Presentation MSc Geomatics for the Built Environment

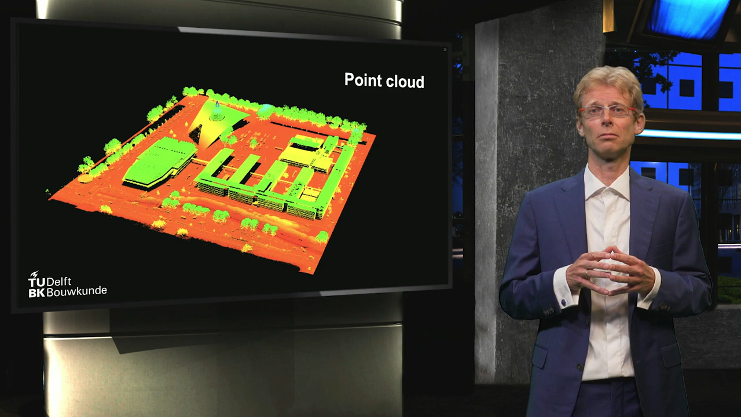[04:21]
And with the point cloud of the library, you can create a model in 3D that allows you to perform spatial analysis in 3D.